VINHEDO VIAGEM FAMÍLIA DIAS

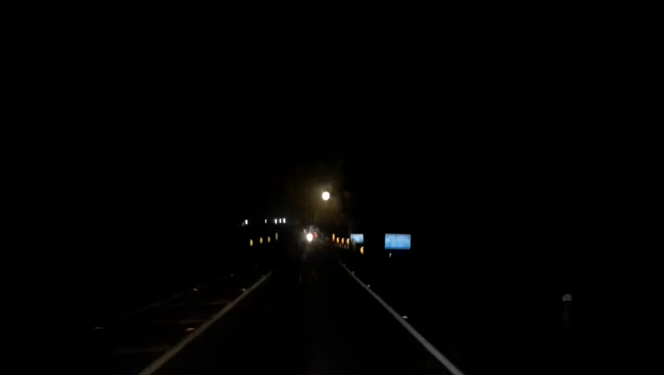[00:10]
Aí meus queridos, ó, viagem para Vinhedo, no São Paulo, levar uma família para uma festa. E olha essa lua aí no céu, isso é um presente pra nós, ó. Atravessando aqui o Paranapanema, em direção a Vinhedo, no estado de São Paulo. Com essa lua linda aí no céu pra nós, é um presente.